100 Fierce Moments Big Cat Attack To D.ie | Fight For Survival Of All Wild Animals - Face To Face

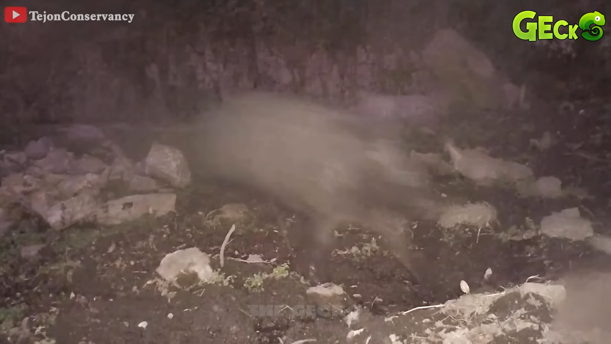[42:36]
Despite its massive body, grizzly bears are quite fast.
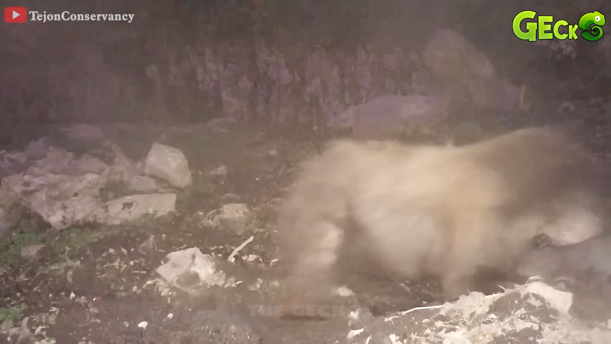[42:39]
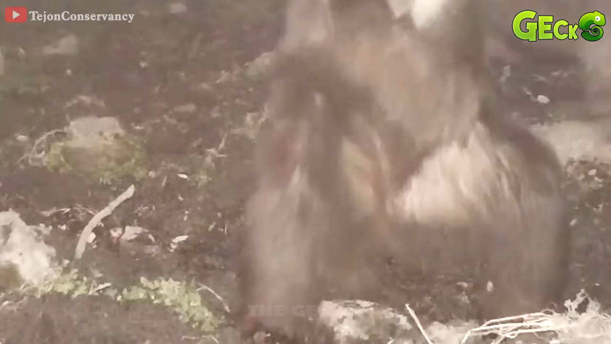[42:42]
Grizzly bear rushes and pounces on the wild boar.
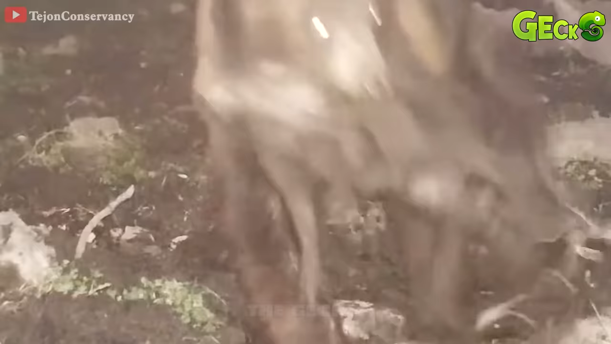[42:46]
Without using many skills, the grizzly bear easily caught this agile animal.